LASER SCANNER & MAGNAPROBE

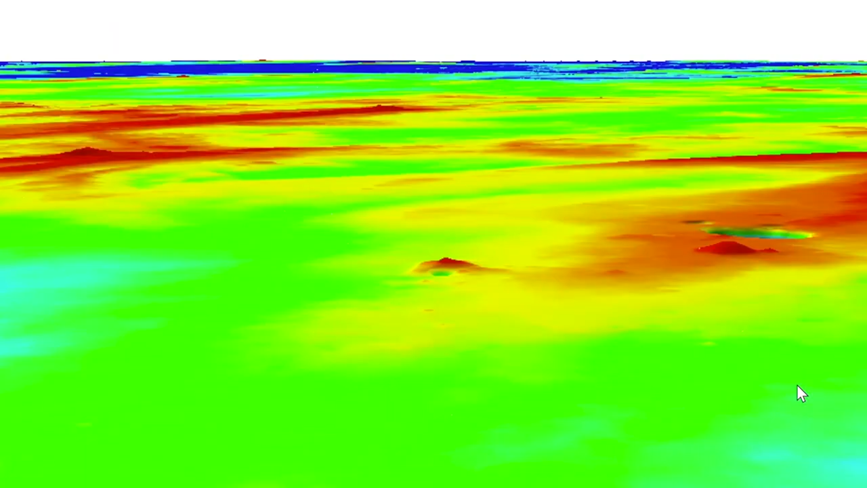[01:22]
And as it spins, it basically paints the whole scene around us within a few hundred meters. And we're basically able to map very accurately the 3D terrain of the ice and snow around us.
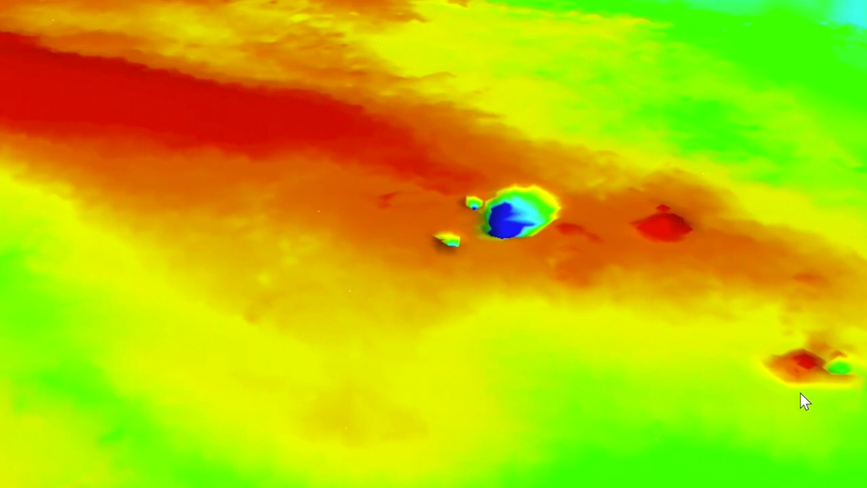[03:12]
So it's just about to finish its 360 degree scan.